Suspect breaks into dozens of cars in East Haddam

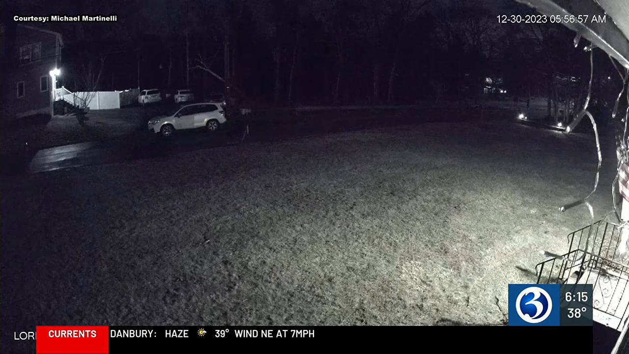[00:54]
Just down the road, another neighbor gave us this video showing the same white Subaru Forester at around 6 Saturday morning with two suspects getting out and starting to rifle through cars. I was a little upset that somebody would actually come into my driveway to my property and try to steal from me.